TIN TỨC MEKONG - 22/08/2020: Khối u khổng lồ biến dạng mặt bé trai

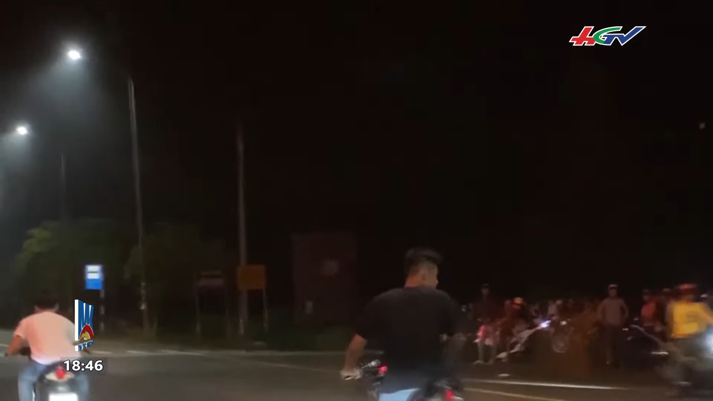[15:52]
tụ tập đua xe và đại náo như thế Đã khiến người dân ra đây và người đi đường vô cùng bức xúc Những thanh thiếu niên này khoảng từ 16-25 tuổi,